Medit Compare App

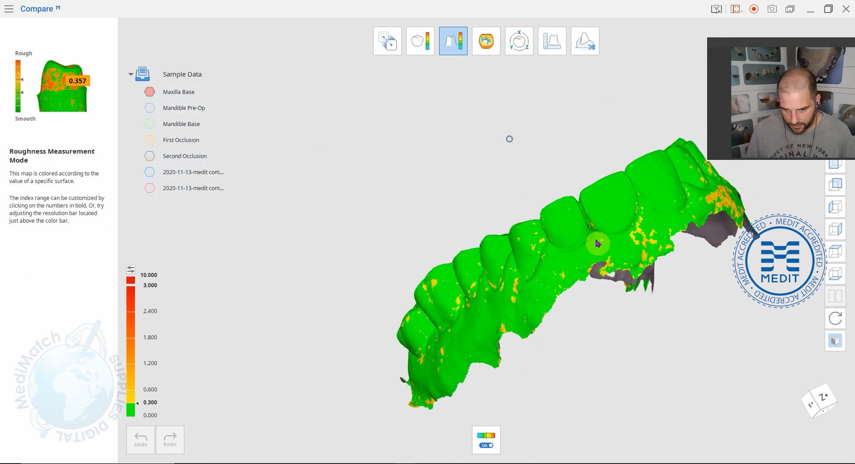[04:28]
Okay so you've got you can play around with the scale here and it's just given you a a
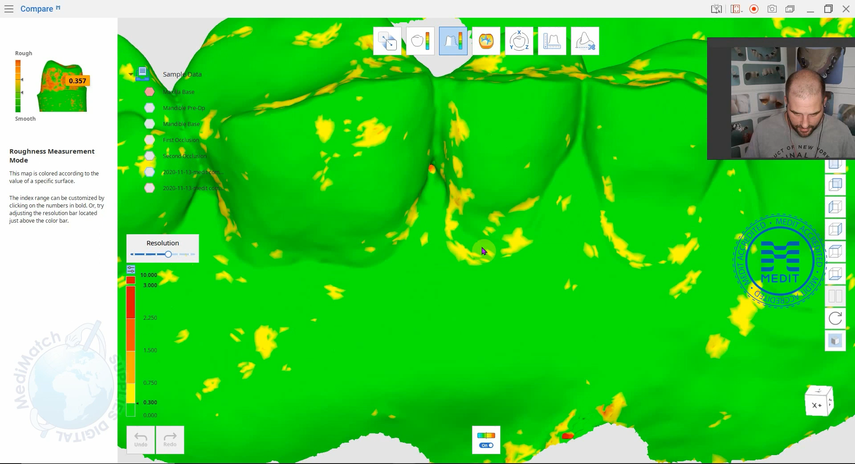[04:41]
kind of a way of visualizing roughness in in a 3d environment. You know on a 2d screen in a 3d environment. Okay so you can play around with that. Again you can turn it on and off here.
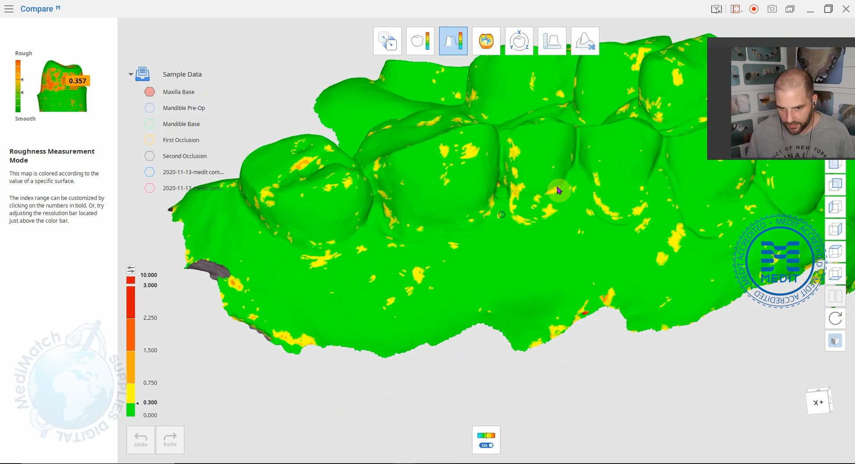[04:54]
The next one I quite like this is curvature display mode. So if we click on it. So again it gives you a really nice way of trying to visualize curves.